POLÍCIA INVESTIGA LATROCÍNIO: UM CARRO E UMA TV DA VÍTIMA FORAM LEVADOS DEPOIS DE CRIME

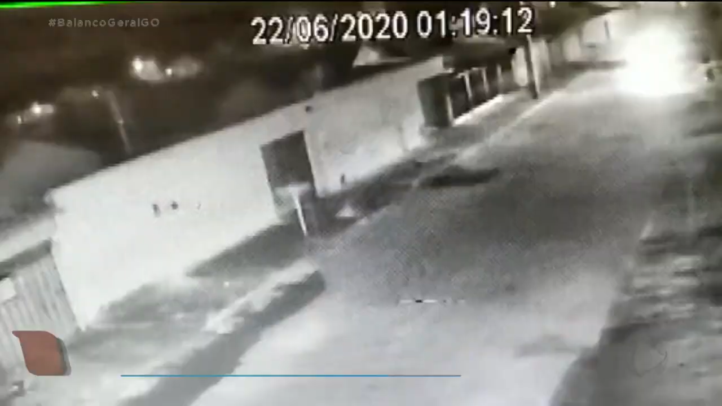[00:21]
Essas imagens do circuito de segurança mostram Levi chegando de carro em casa. Era 1h19min da madrugada do dia 22 deste mês.
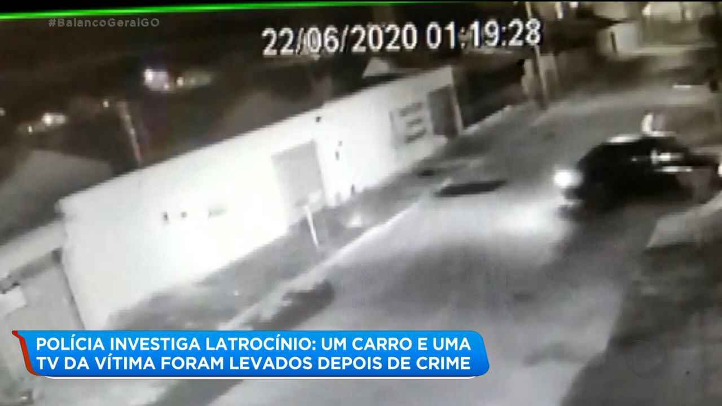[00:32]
Aparentemente, tudo estava tranquilo. A vítima desce, abre o portão e guarda o veículo. Mas, às 4h31min, o veículo aparece deixando o local. Só que desta vez, segundo a família, não era Levi que estava na direção. Depois que fecha o portão e entra no carro, o homem parece ter dificuldades para manobrar o veículo. E só depois de quase 3 minutos, consegue ir embora. Depois disso, Levi não atendia as ligações.